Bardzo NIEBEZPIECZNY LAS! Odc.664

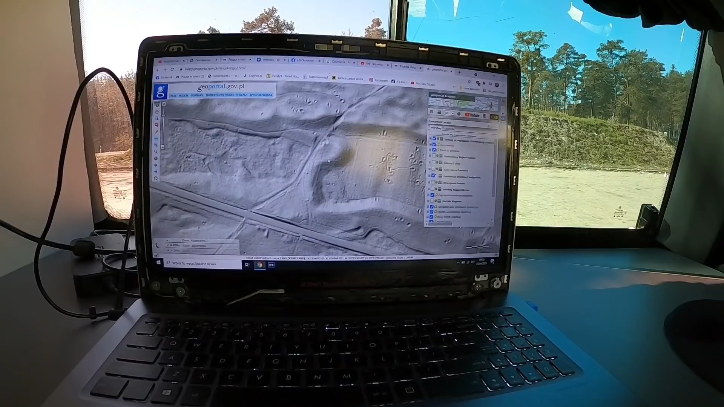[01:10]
Jedno z tych miejsc jest tutaj Tu jest taki półokrąg i jest lekko coś dosypane No nie jest to naturalne, trzeba tam wejść, zobaczyć co to jest Pełno okopów, tak jak widzicie Te zygzaki wszystkie,
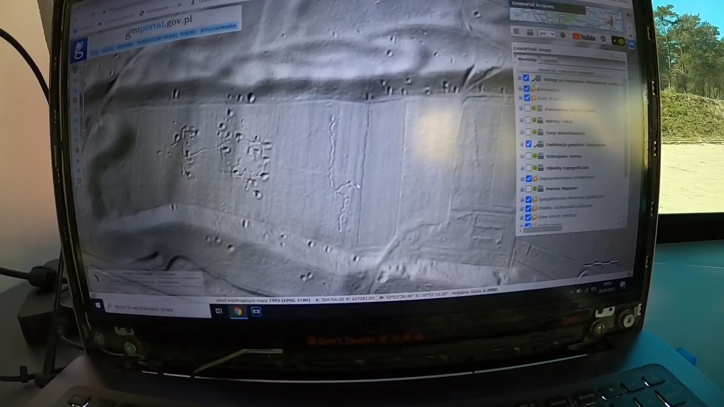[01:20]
które są na tej mapie To jest wszystko miejsca, gdzie Tomasz już łaził Pełno militarki jakieś tam włazi, czyli odłamków pewnie Też Odłamki I tutaj jest jakaś dziwna rzecz,
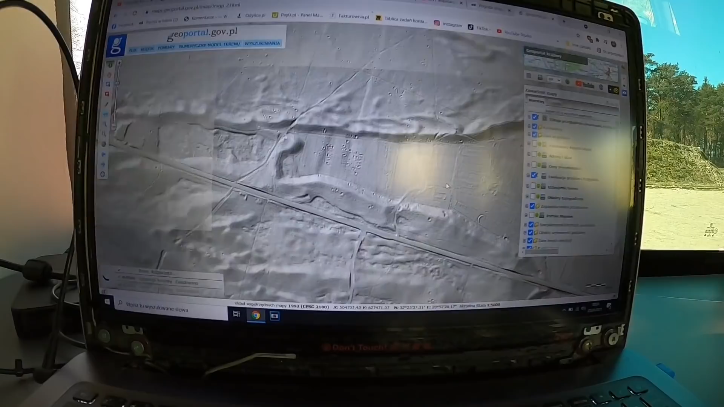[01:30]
widać, że to jest jakąś maszyną zrobione chyba Tylko, że to jest zaraz koło domu leśniczego Ale i tak tam podejdziemy, bo będziemy blisko, nie?
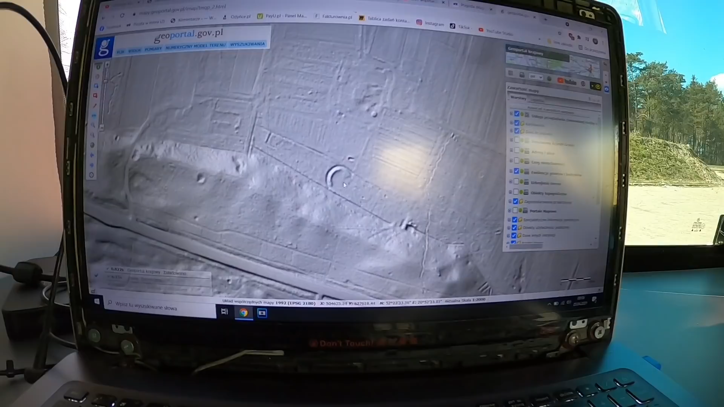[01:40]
I tutaj są jeszcze jakieś kółka takie, widzisz? To jakby te po wypalaniu tego Coś nienaturalnego Coś nienaturalnego tutaj w tym